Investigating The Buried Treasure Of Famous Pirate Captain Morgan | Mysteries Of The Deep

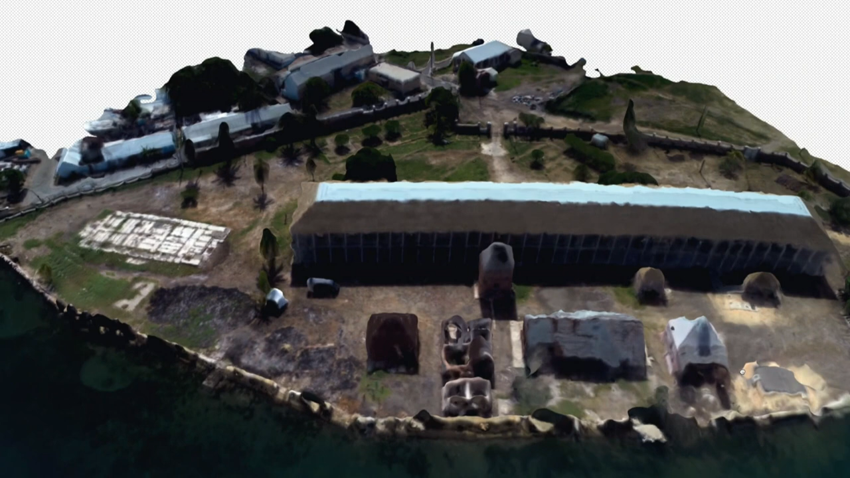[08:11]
The team can create a 3D picture of what the city looked like when it disappeared under the waves three centuries ago.